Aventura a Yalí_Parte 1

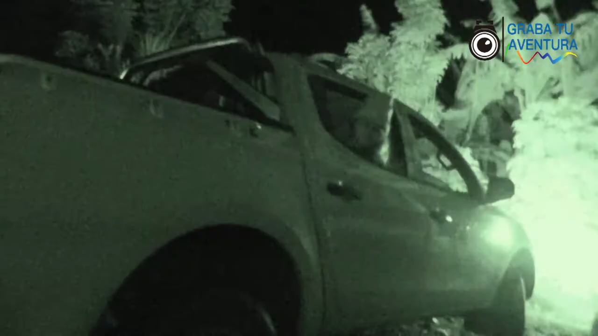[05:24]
Dale, dale, dale. Sin señal telefónica, en un lugar que no conocíamos y un camino sin aparente retorno, fue el resultado de habernos equivocado de ruta.
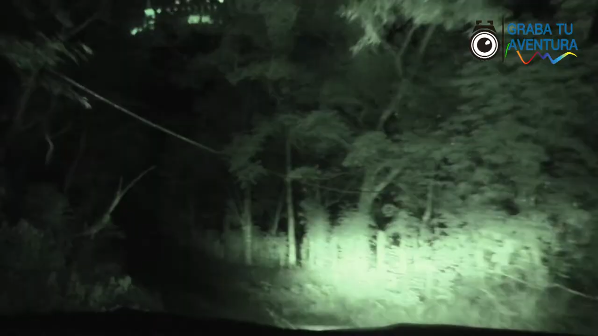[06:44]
Habiendo encontrado un estrecho espacio para retornar, la desesperación y el miedo se apoderó de nosotros.
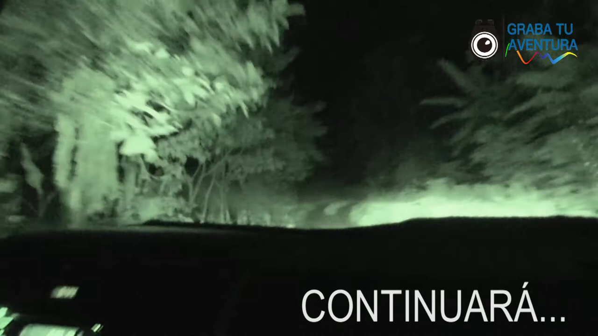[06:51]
Ahora la misión era regresar a la carretera.